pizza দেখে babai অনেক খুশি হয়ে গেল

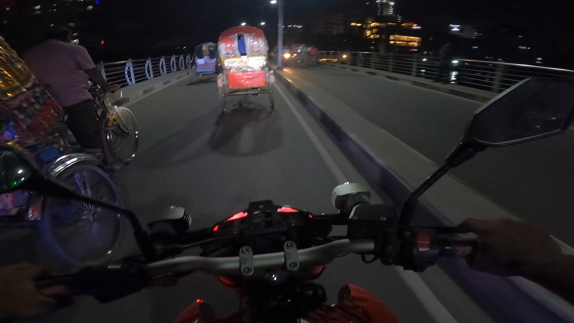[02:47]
আমিও বাবাইকে নিয়ে মাঝে মধ্যে আসি সবাইকে নিয়ে, আর এগুলো খুব বিরক্ত করে এই অটোগুলো, তিরিং বিরিং করে শুধু রাস্তা দিয়ে।